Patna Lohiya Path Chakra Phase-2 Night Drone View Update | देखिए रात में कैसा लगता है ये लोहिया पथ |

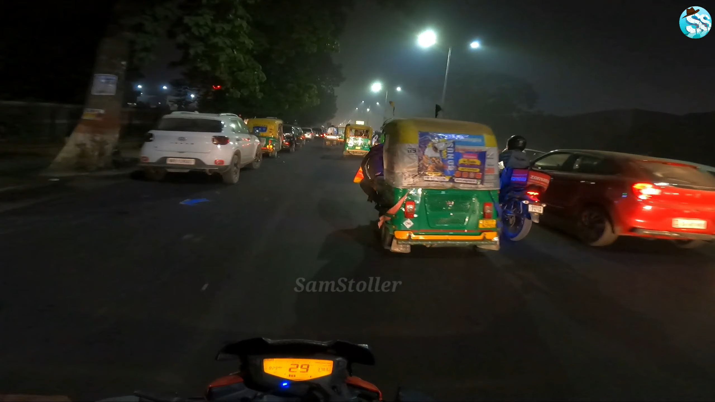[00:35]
आप सभी के डिमांड पर म मैं एक बार फिर से लेकर आचुका हूँ लोया पचेकर फेस टू का अपडेट आप
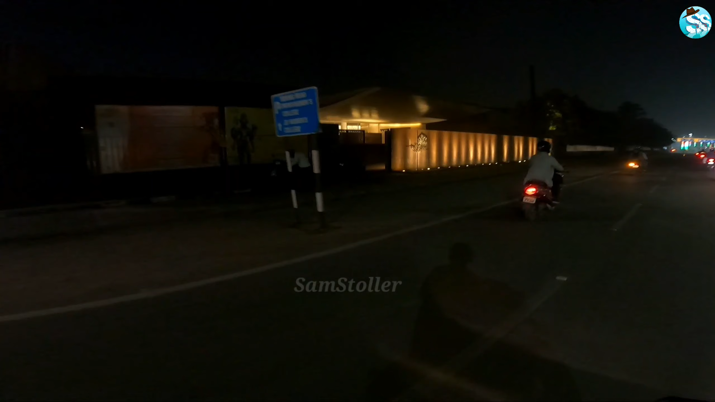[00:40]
देख सकते हैं अभी मैं हूँ इनकम टैक्स बिहार म्यूजियम के साइड तो चली जादा डीटेल देने की जरूवत तो नहीं है क्योंकि कई सारी वीडियो मैं और इस पर
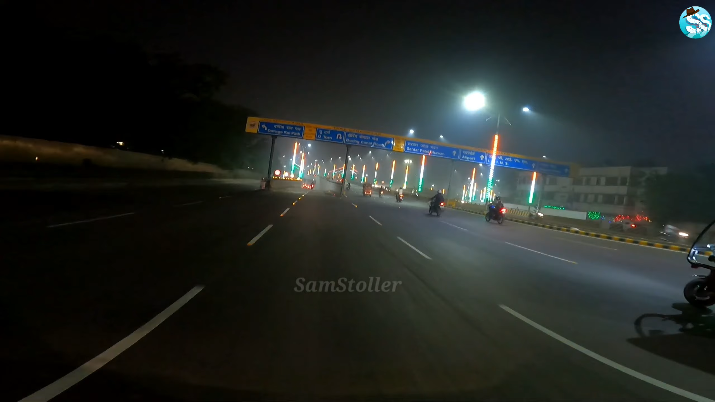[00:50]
बना चुका हू ये सबसे खुबसूरत लोया पचेकर फेस टू उसे मैं आप सभी को दिखा देता हूँ वैसे गाईज अभी मैं बिहार
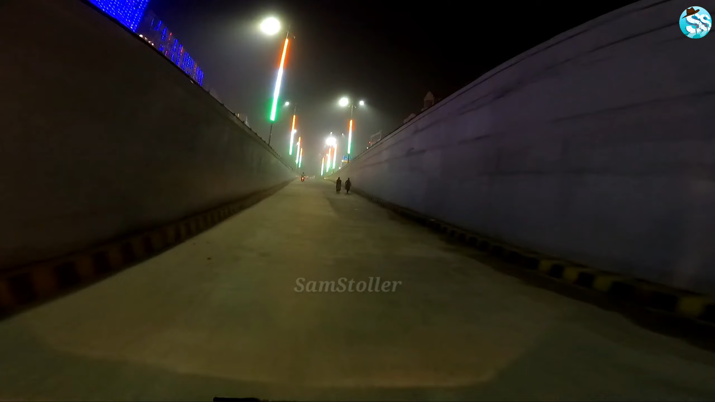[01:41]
तो गाईज अभी हम आचुके हैं मोहिनी मोर और यहां यू टर्न लेने
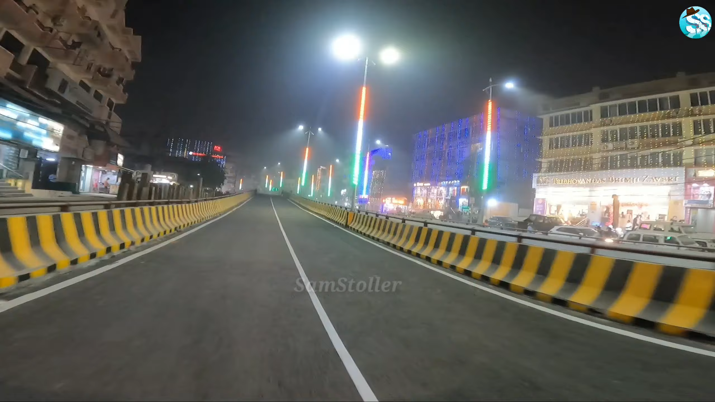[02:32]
के तरफ जाना है तो आप नीचे वाले सर्विस लेन का इस्तमाल करेंगे वहीं इस वाले फ्लाइओवर से होते हुए आप सीधे आर पास के ऊपर से रोड के एक तरफ से दूसरे तरफ होते हुए क्रॉस कर रही है जो कि आप इस ड्रोन सौर्ट में भी देख सकते हैं
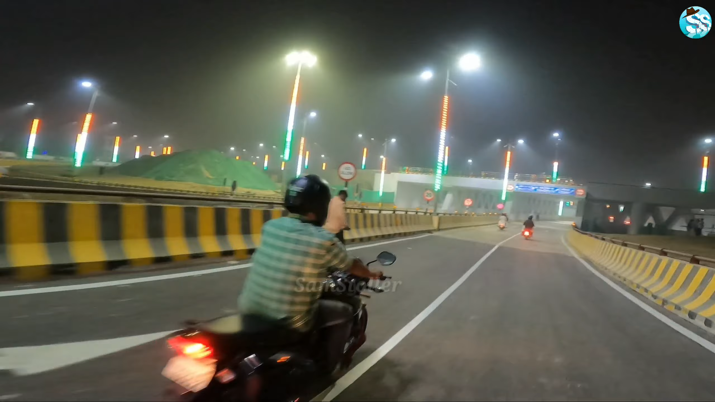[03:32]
तो गाईज अभी हम आचुके हैं अर्टाली मौ के पास तयार किये गए अंडर्ग्राउंट रेचेंज जंक्सन के पास और वाकई में ये काफी अची इंजिनरिंग का नमूना है और गाईज मैं आपको बता दू कि इस लोहा पर चक्र फेस टू की डिजाइन आयाटी रू
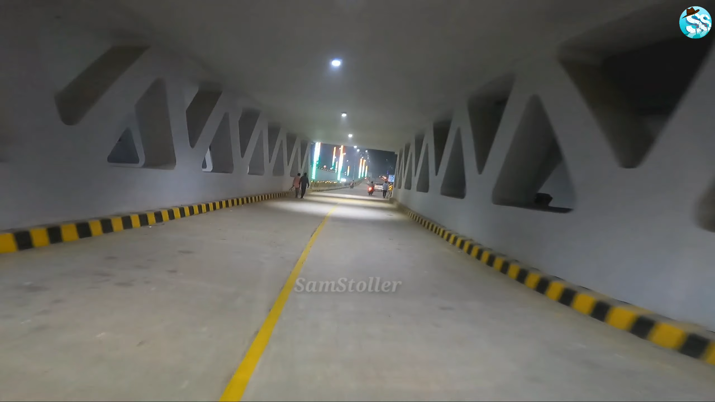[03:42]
लेकर चले जाएगा वहीं सीधे आप इस रास्ते से दरोगा रायपत आर ब्लॉक के साइड चले जाएगे और जैसा कि आपको पता ही है कि दरोगा रायपत के
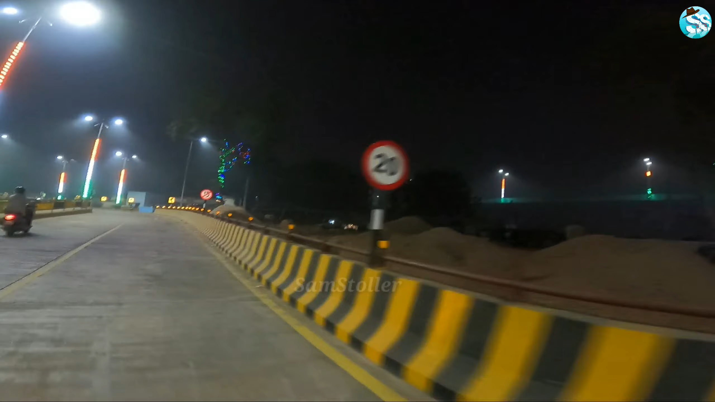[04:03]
तरफ फ्लाइओवर और अंडर पास का काम भी काफी पहले से ही पूरा हो चुका था तो चलिए मैं आपको सीधे उधर लेकर चलता हूँ तो